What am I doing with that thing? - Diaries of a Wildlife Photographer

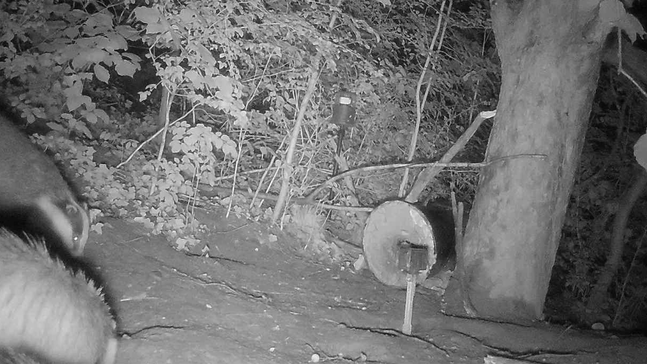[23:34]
so much trouble around there, they were very active and I got some very nice images.